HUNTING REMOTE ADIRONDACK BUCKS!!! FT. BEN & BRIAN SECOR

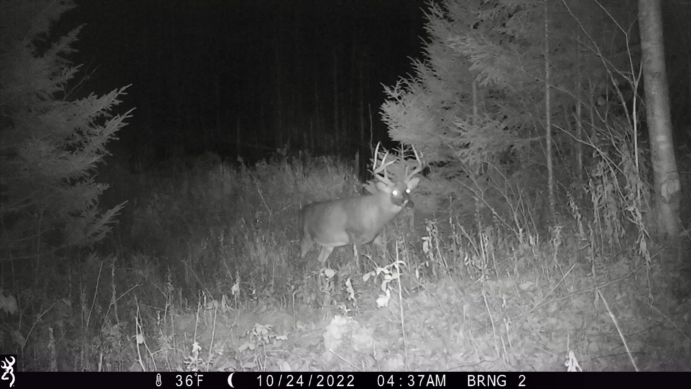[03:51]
You know, I was pretty sure he was still alive, but last year he was real, you know, taller tines actually, but he's no slouch now. I don't think he's He went downhill. Tines were longer definitely last year, boy, but the mass on him is that's a beautiful buck.